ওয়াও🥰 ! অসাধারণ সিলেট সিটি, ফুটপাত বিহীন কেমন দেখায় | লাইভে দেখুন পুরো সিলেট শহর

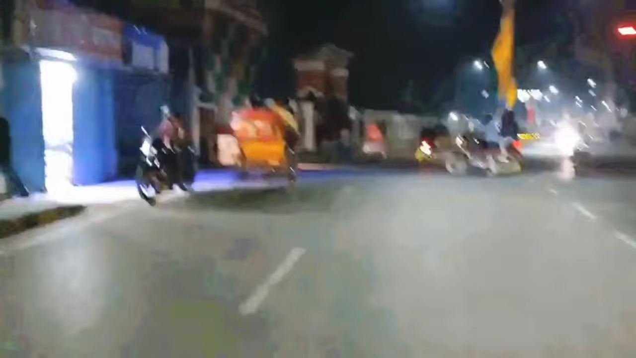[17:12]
আপনারা আইবা দেখবা ঘুরাইয়া যাইবা এখন বর্তমানে যে হকার্স মুক্ত শহর আরো ভালো লাগে
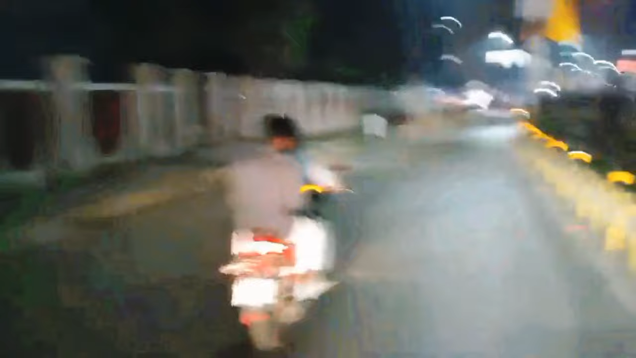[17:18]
এই যে মনে করেন হাতের বাম দিকে যে দেখতে পাচ্ছেন এই জায়গার মধ্যে এক সময় হকাররা বসে থাকতো আজ এই জায়গাটা অনেকটা
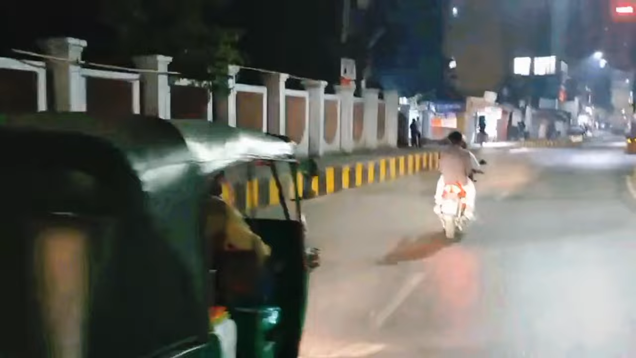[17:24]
খালি দেখতে পাচ্ছেন আপনারা হাঁটতে ভালো লাগে আমরা যাচ্ছি যেখানে হকার্সরা বসে থাকতো এই রাস্তা দিয়ে আমরাও যাচ্ছি
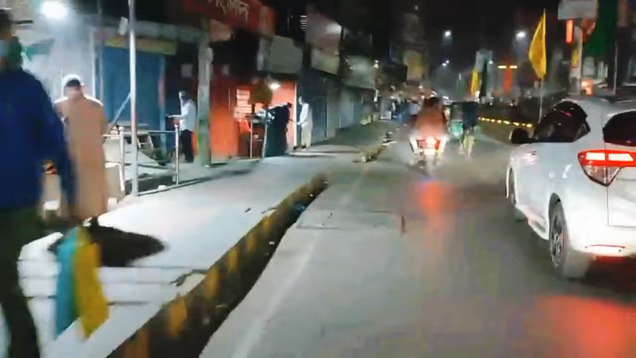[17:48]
তুলে ধরানোর চেষ্টা করছি এই জায়গার মধ্যে একসময় ফুটপাতের কারণে হাঁটা যেত না আজ মেয়র আনোয়ার জামান চৌধুরী
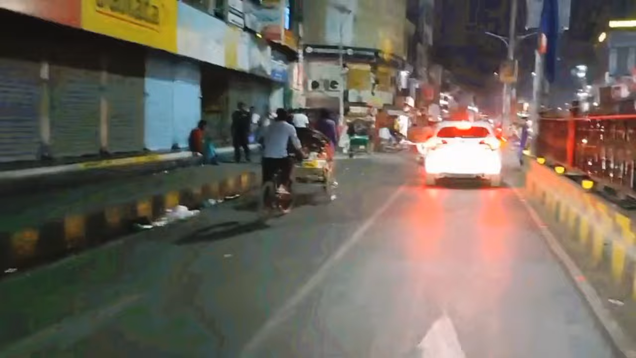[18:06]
কে কোন জায়গা থেকে দেখছেন কমেন্ট করছেন সবাইকে ধন্যবাদ জানাচ্ছি কমরুদ্দিন ভাই সুন্দর লাগে ধন্যবাদ ভাই
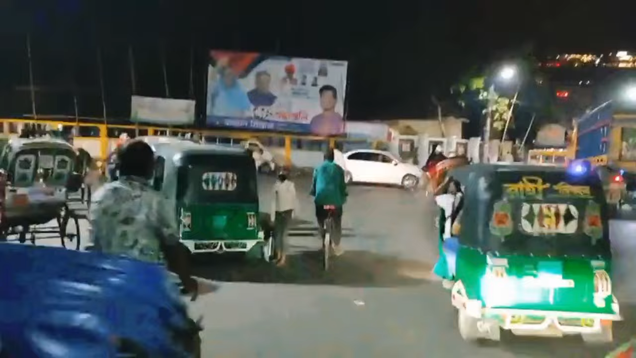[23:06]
দেন নগরীকে ক্লিন নগরী করার লক্ষ্যে
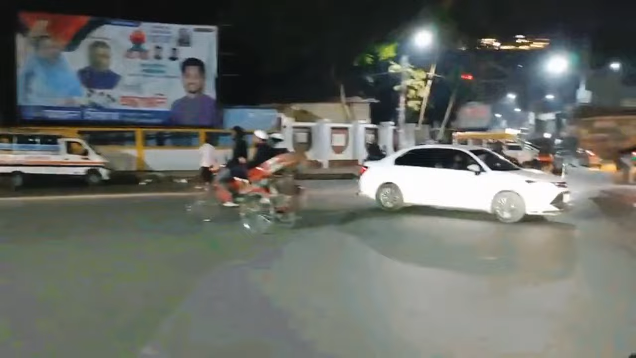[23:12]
আমরা সরাসরি আপনাদেরকে দেখানোর চেষ্টা করছি লাইভের মাধ্যমে যে যেখান থেকে আছেন সবাইকেও ধন্যবাদ জানাচ্ছি আমরা এখন বাম পাশে
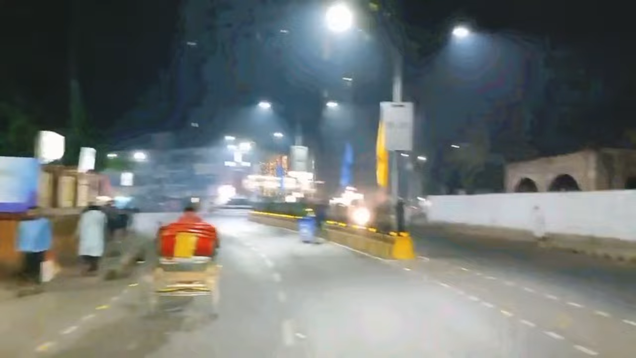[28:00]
আর একটু সামনে এই যে সিলেটের স্বেচ্ছাসেবক যারা আছেন আমরা তাদেরকে ধন্যবাদ জানাই তারা